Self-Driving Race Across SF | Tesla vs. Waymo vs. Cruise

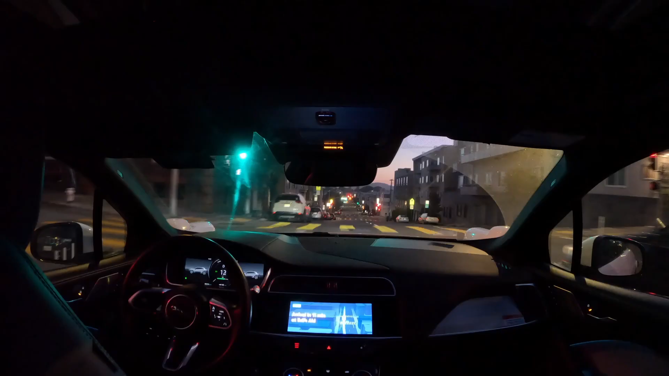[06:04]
So, we got an interesting situation here with a dump truck.